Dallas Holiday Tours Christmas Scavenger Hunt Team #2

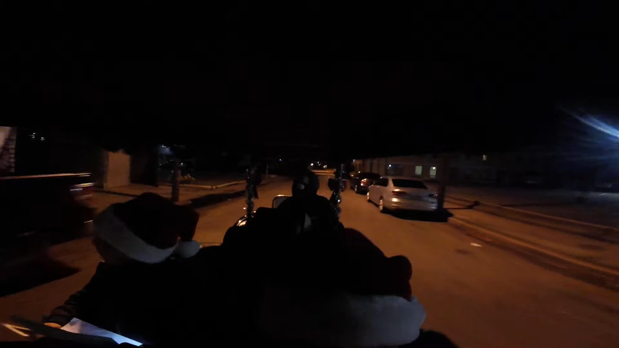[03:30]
slow down. It's blue. 2600. Okay, we're going. 2700. So the next one. Right, it has to be this 2607.
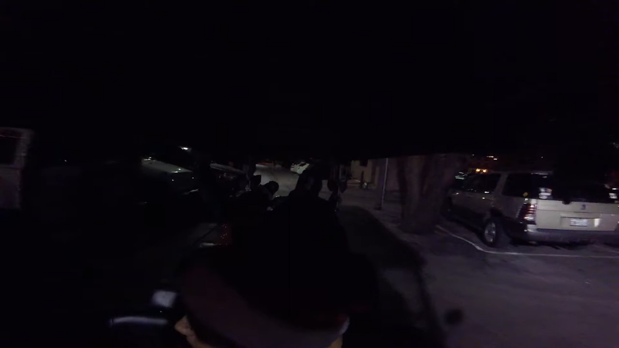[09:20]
nowhere. No. It's not bad. That's not auto service right there?